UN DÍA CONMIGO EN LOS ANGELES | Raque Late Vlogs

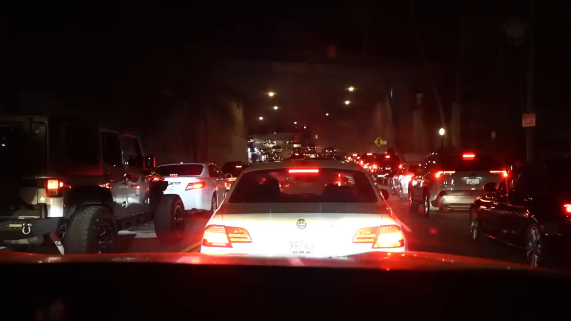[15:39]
Eso sí El tráfico de vuelta No nos lo quita Ni Carlos Vives Ni Gustavo Ni nadie